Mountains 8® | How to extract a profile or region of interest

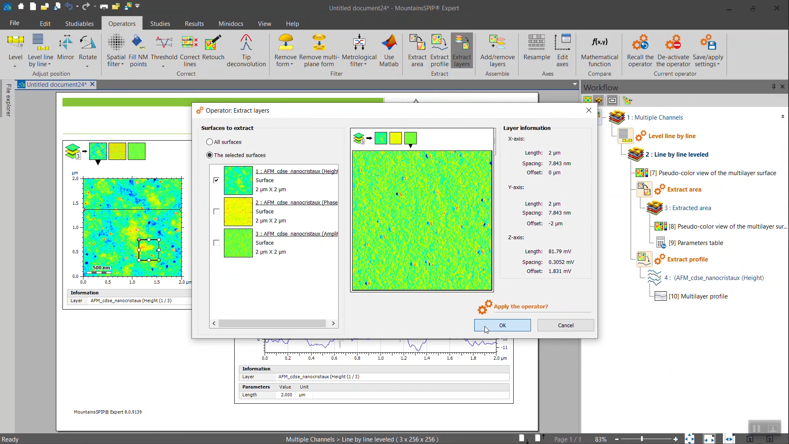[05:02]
And now the new layer is here, available for further processing.